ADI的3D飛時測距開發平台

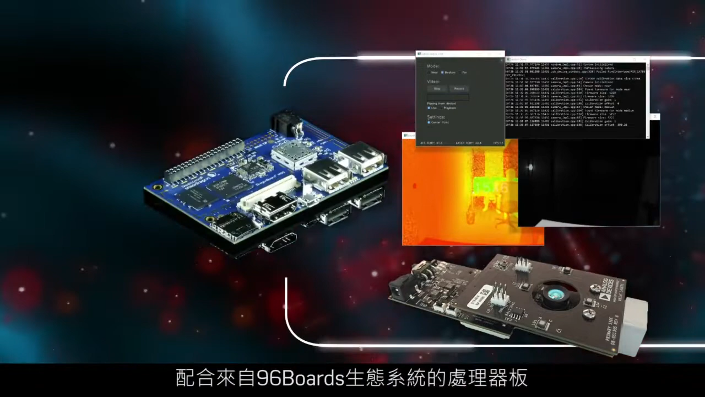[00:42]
When paired with a processor board from the 96Boards ecosystem, the platform can be used for software and algorithm development,